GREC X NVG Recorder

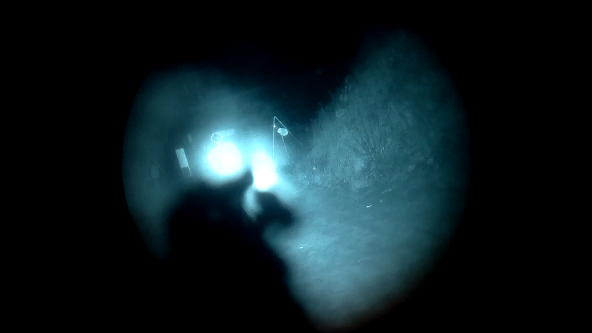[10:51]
point of view look like through your, you know, your red dot or EOTech or whatever as opposed to if you put it over your left eye but your right eye is the one that looks through your sights,
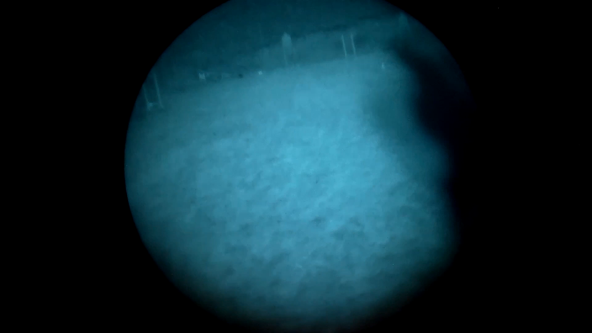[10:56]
then you sort of lose that, you know, first person view experience so to speak.
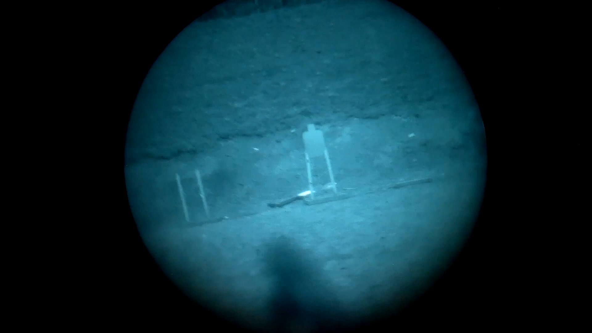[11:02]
And I think probably the most frequently asked question about this is like how much does it get in the way?